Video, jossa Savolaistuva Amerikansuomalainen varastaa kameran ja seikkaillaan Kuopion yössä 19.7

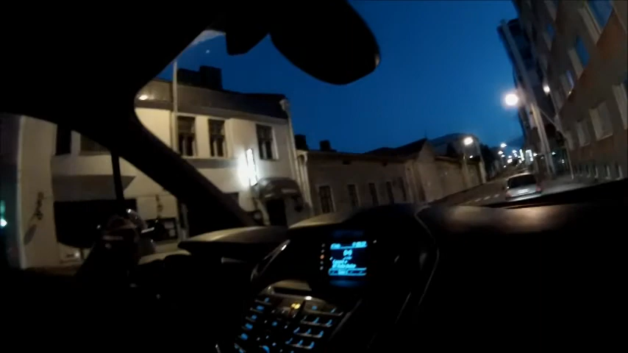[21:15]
Siellä on, tossakin on ihan sikahieno talo. Siellä on kummisetä. Nyt me jalkaudumme.
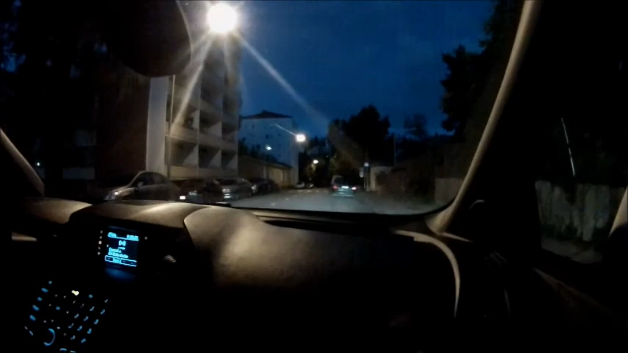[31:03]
Mut voi kyllä, tiedätkö, kylää rahanahneita vituttaa, kun tää on kasvava kaupunki ja täällä on noita puutaloja. Siinä näette, just toi puutalo on tossa niinku ongelma. Ai että, kun ne odottais, kun se joku kaunis yö homehtuisi tai vaan palaisi kivijalkaan, niin saisi rakentaa 18-kerroksisen talon tilalle. Se on just sitä, kun on noita rahanahneita ja ryndereitä, niin kyllä puutalo on ongelma jätettä, kun se on niin epätehokas.